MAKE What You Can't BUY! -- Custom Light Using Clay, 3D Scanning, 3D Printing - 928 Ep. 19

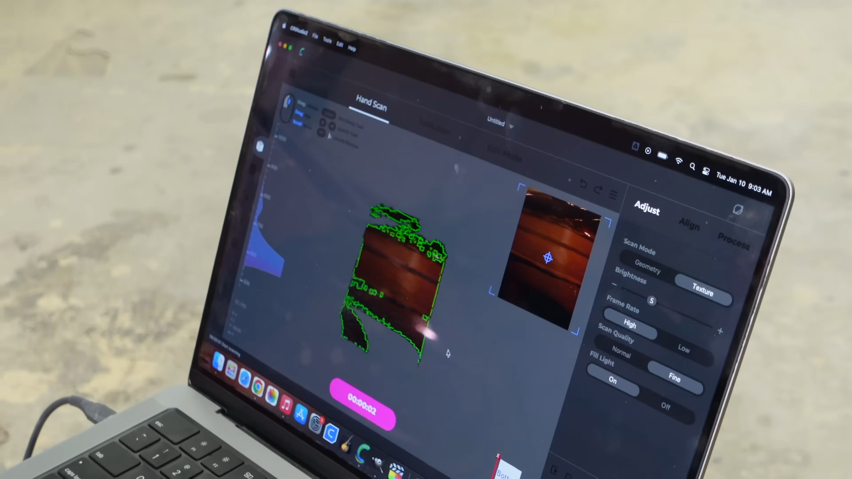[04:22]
oh yeah these new lights are helping a lot too
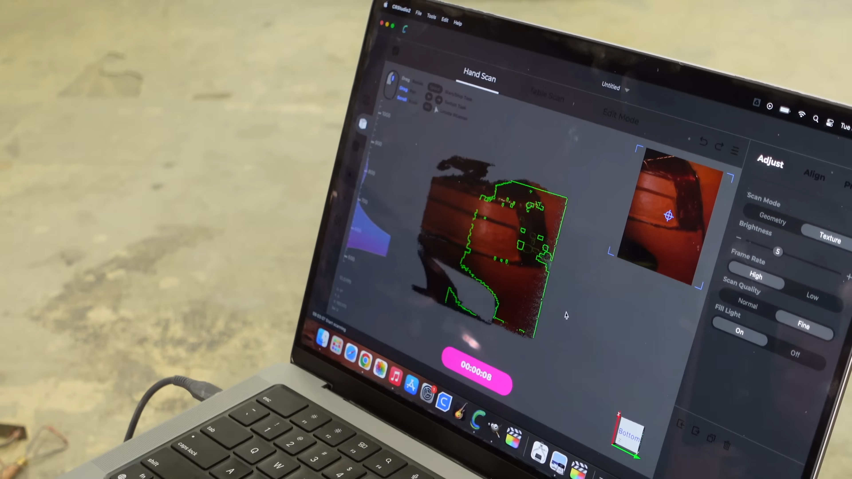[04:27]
the trick with scanning is just trying to be smooth and not move too quickly so it loses itself
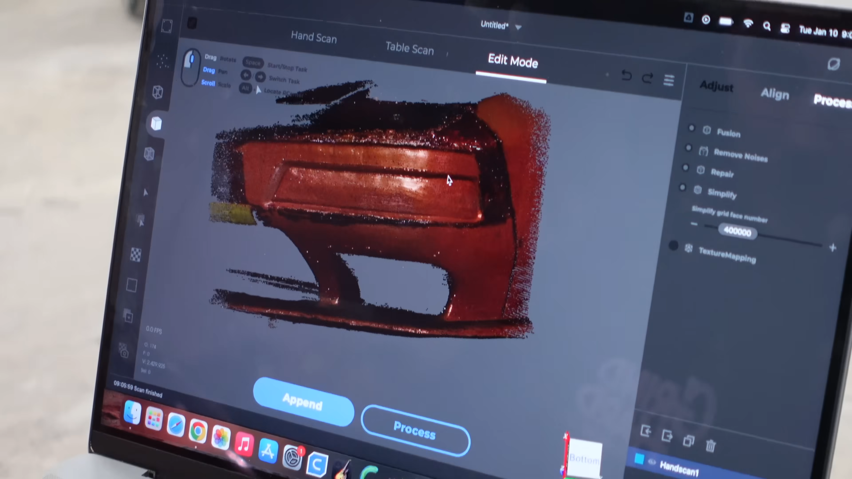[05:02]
look at that so the way this works is when it scans it takes a bunch of pictures essentially if trying to zoom in here and if i zoom in really close you can see all
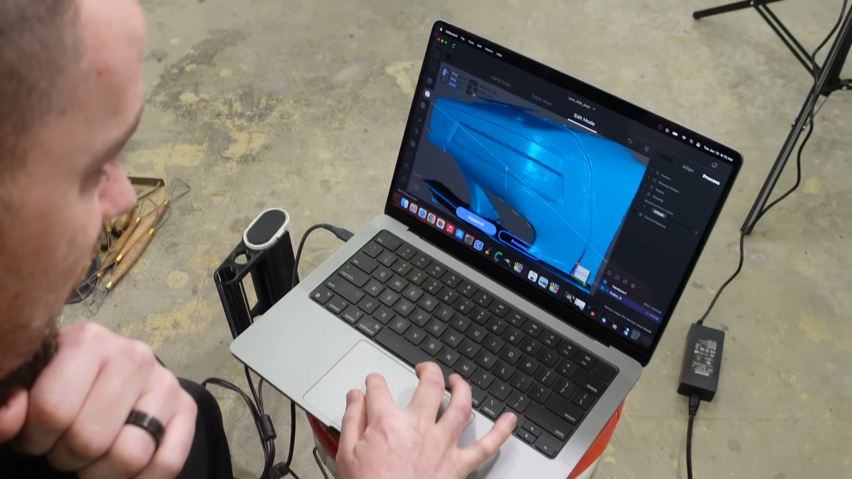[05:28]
check it out we got our scan data you can see some ripples where they're like it was shiny on the bumper you can see it's like